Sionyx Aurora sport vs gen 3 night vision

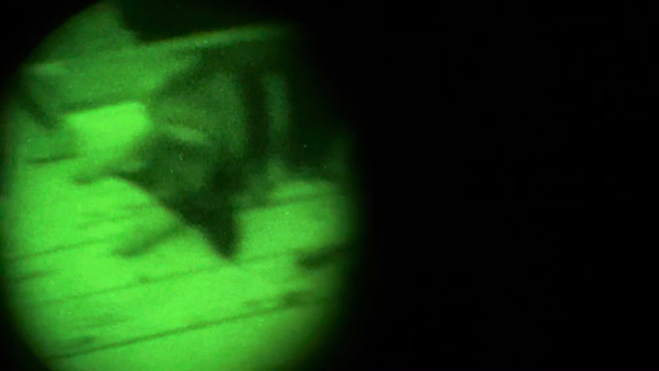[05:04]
You can see everything out here. It's real vivid looking. It's not the easiest to record with your phone.
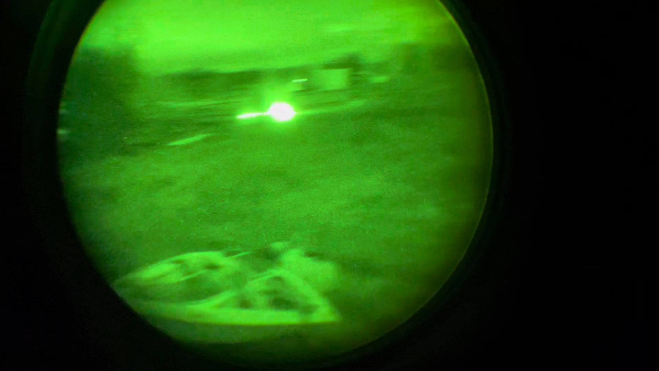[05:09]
But you can see everything. And even inside where there's absolutely no light you can still see some stuff.
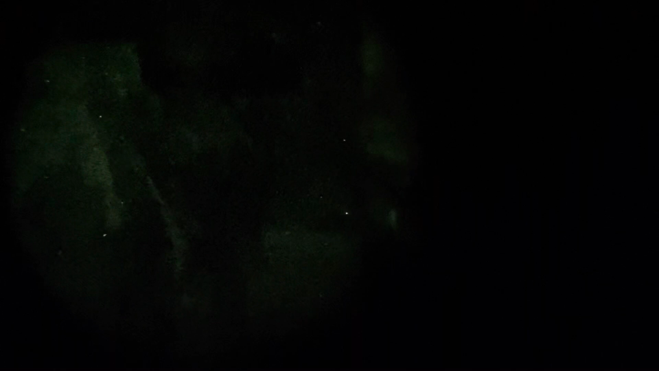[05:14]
I don't think I have this set up. on the best it can go. Because like it has a built-in illuminator.
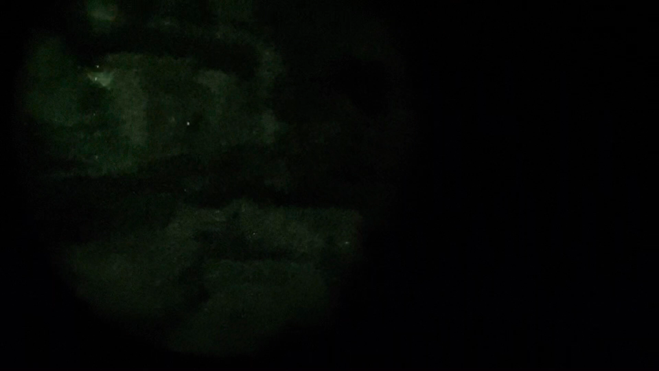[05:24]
But the illuminator is not on.
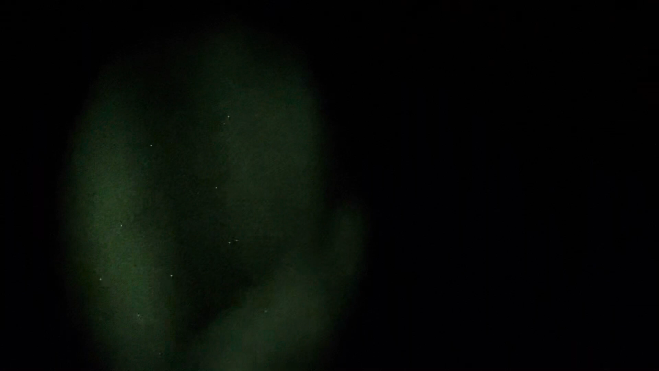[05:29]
Outside you can see everything. Come on phone. Sit still.
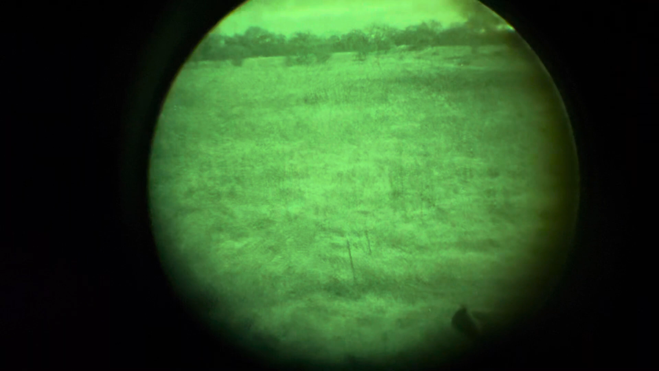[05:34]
Okay.
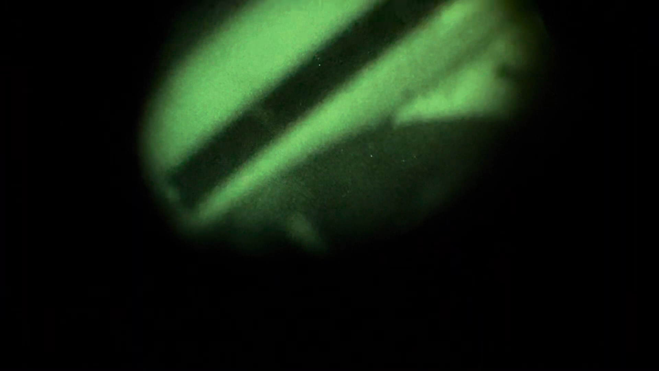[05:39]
Yeah. Right now I can still see stuff. It's like right now I can still see stuff.
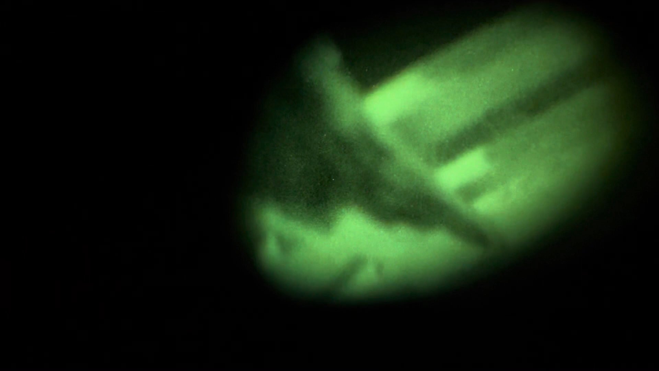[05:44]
But like you can see everything. It's like there's a plane up there.
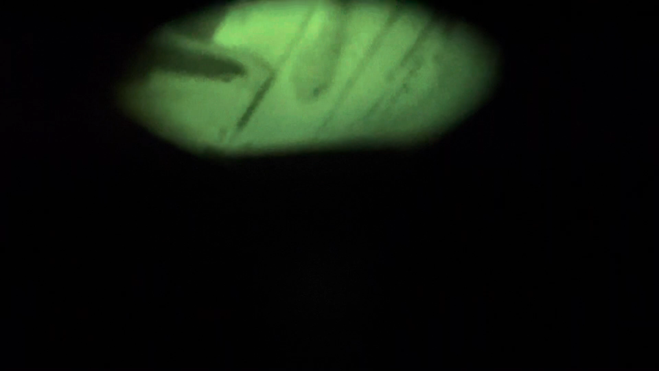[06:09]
And now let's just turn on the illuminator. The built-in illuminator. Come on sister. Yeah see now my eyes have adjusted. I can see better out here. So I think I go like this.
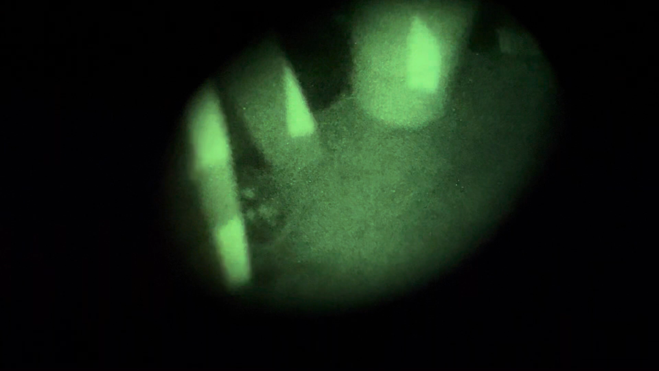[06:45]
And that's all invisible to the naked eye of course. But let's see in here. See it looks better with your own eyes.
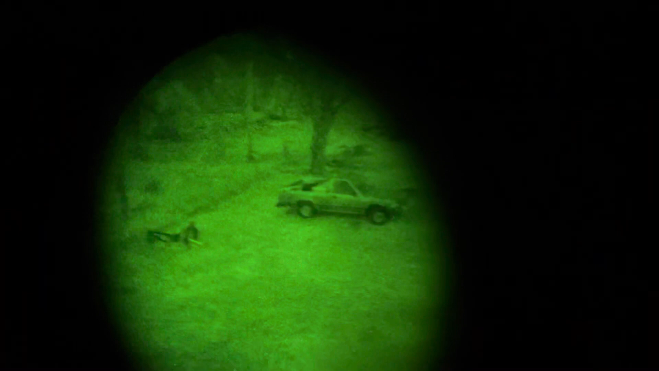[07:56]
Nice gen 3 tube you can see it all. Everything is at level to you.
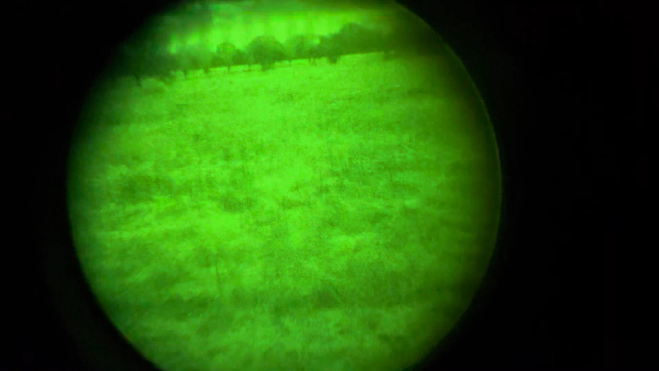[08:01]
Of course I do have a phone now but it's not it's not the easiest to put on but this shows shows off my point. You can see everything.